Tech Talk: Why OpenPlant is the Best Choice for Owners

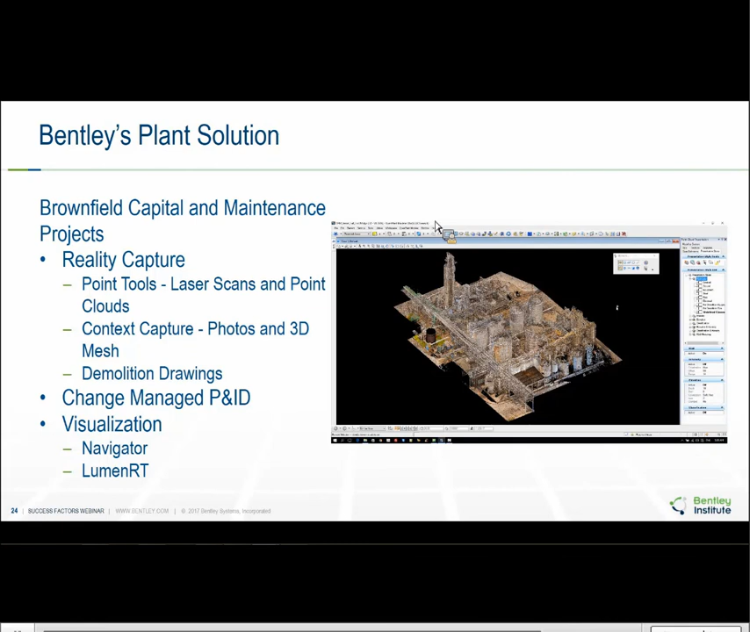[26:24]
to be visualized along with photorealistic 3D scans of the existing plant.
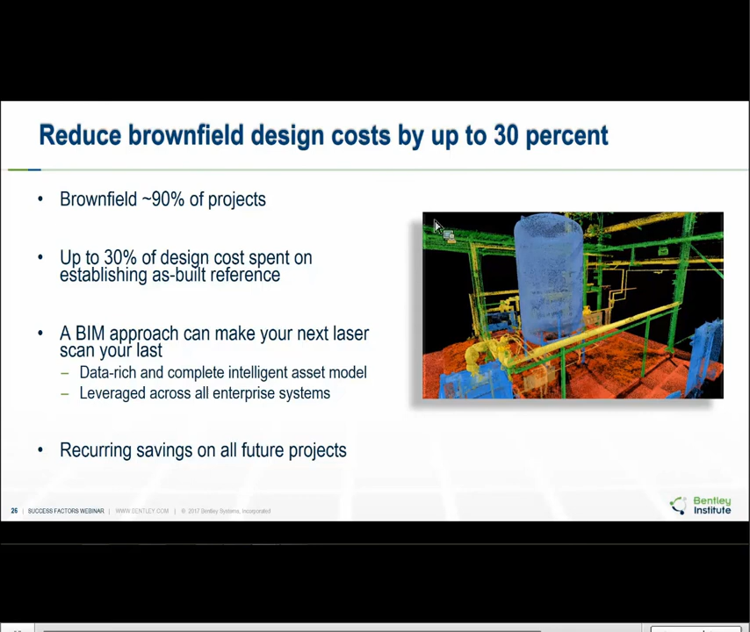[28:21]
Additional applications complete the asset model with automatic production of 2D drawings and linking to equipment specs and other engineering data. So context capture lets us take pictures with just a regular digital camera to create a 3D mesh out of pictures. So we can take a drone to fly around the area and then create some ground-based photos. This will create a 3D mesh and everything is merged together to show how the new project equipment will look like in the existing plant.
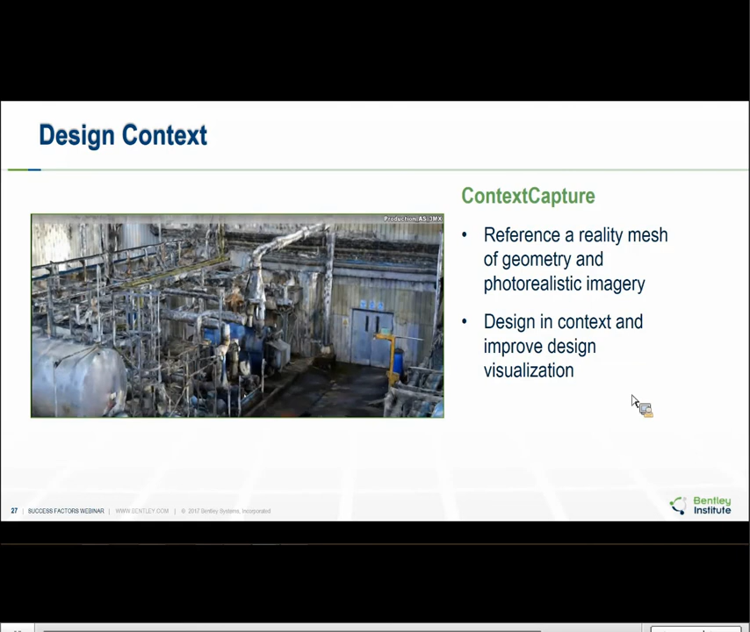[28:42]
This allows for better space management and prevents costly clashes during construction. Here's an example of modeling a plant with context capture.
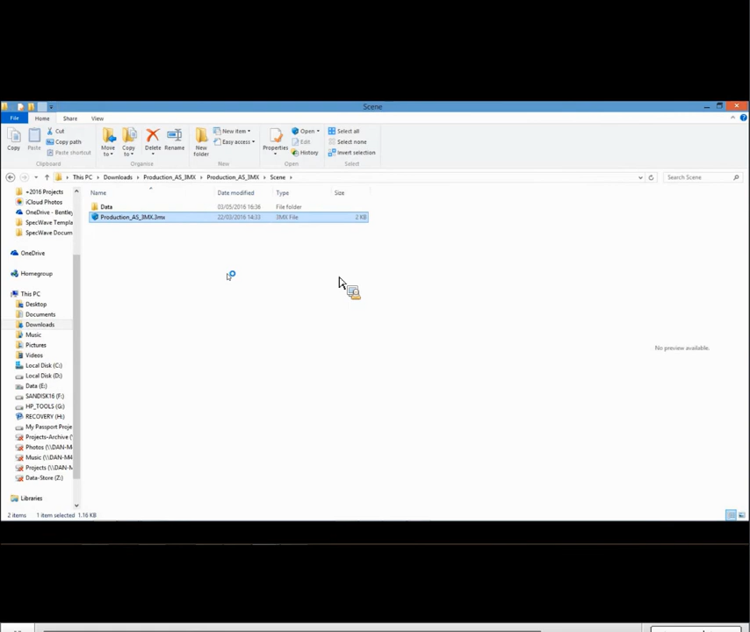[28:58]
Here it is.
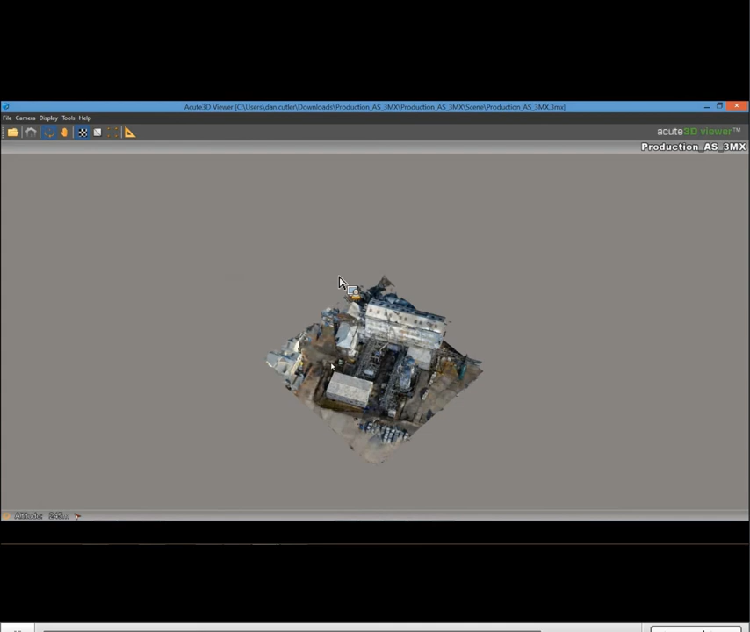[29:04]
This 3D model was created using only photographs taken at various angles using drone-mounted and handheld cameras.
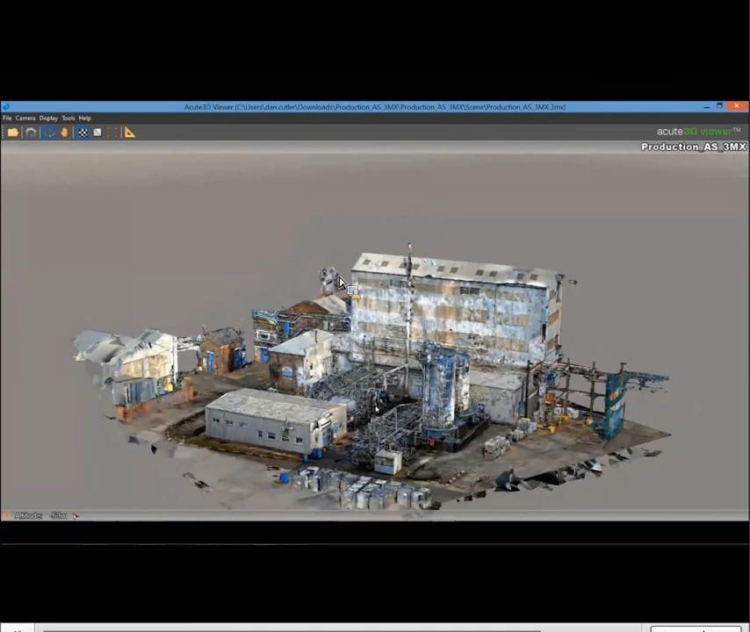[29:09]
Notice that rather than a point cloud with millions of unrelated points,
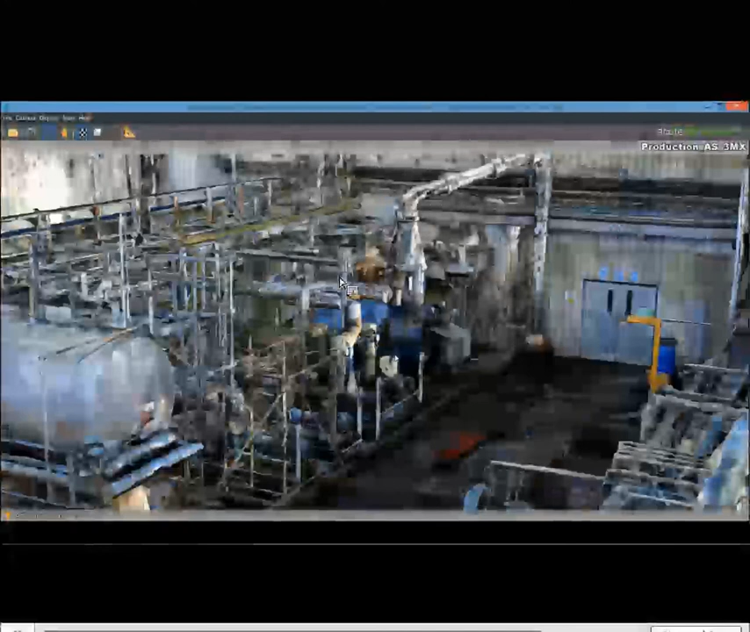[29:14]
this model is a mesh complete with textures captured by the camera image.
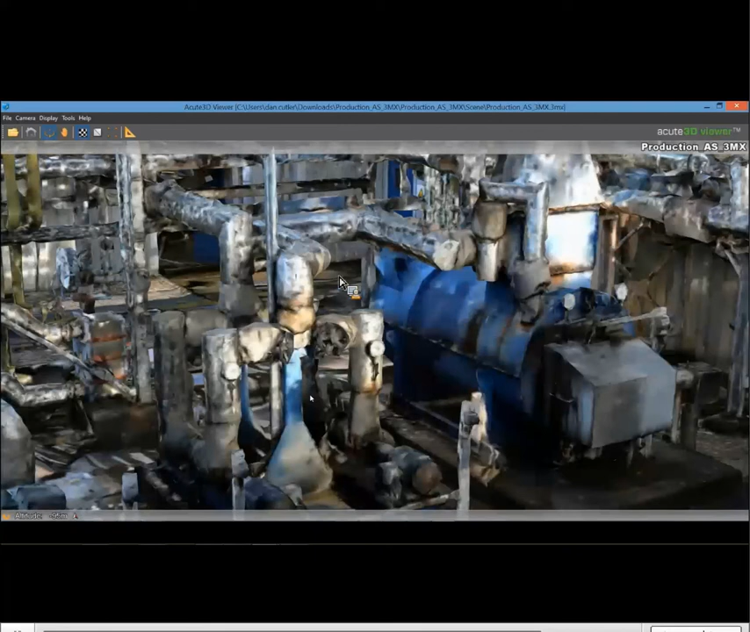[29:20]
This reality mesh can be used as the background for a set of proposed plant changes or used in conjunction with point clouds referenced
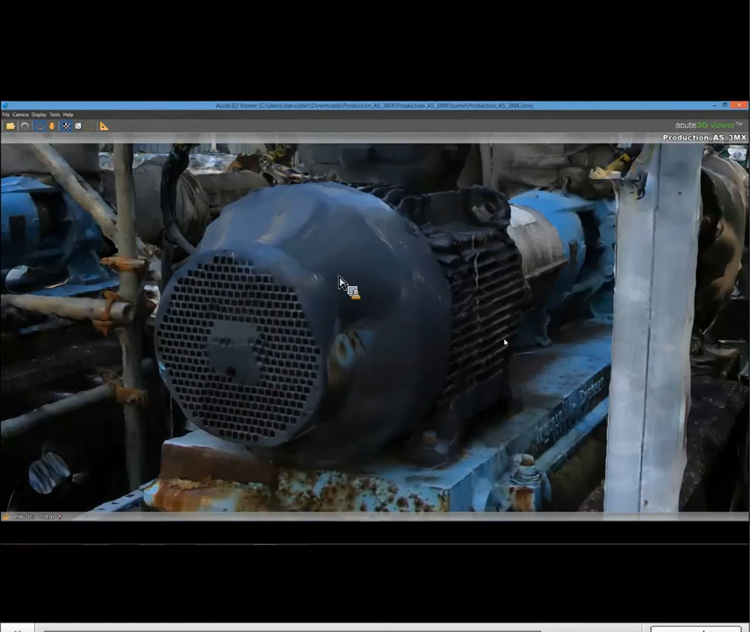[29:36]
The mesh can be reviewed using Bentley Navigator, which is available as we already said on all platforms,
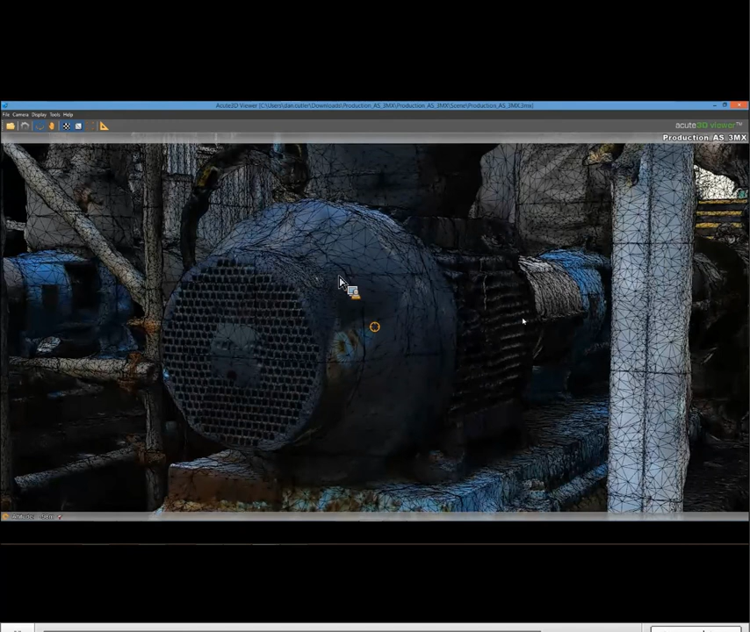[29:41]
to allow construction operations and maintenance teams to review the proposed new equipment in full context.